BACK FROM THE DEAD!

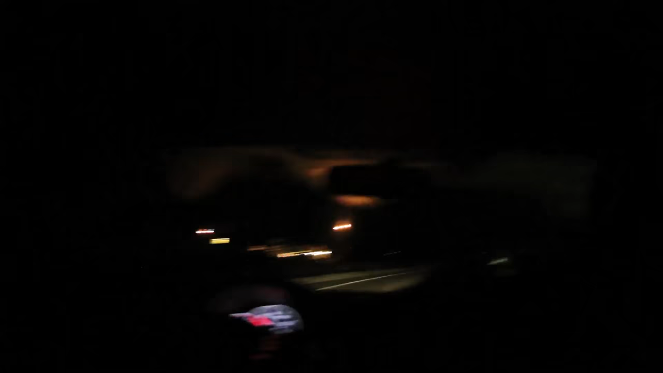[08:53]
That's horrible. On this road, Uncle Larry hit a bird two days ago, and we were just literally talking about it, and then Uncle Larry just hit a fucking possum. That's horrible. Oh my god! At least you're ugly, but I feel bad.